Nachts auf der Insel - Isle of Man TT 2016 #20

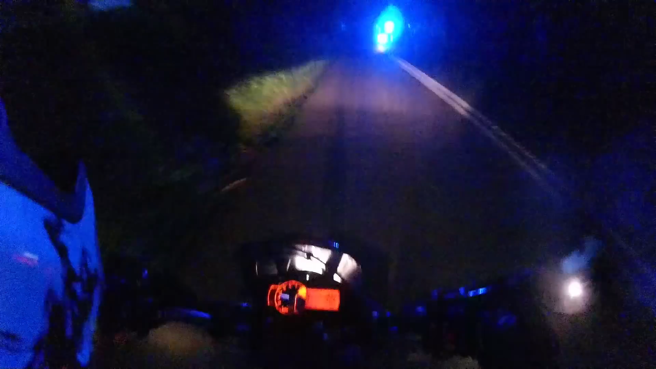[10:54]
Oh Gott, ich werde blind, ey. Was ich auch skandalös finde, das habt ihr auf meinen Videos. Oh. Trauriger Smiley. Eher selten gesehen, weil ich fahre ja kaum nachts.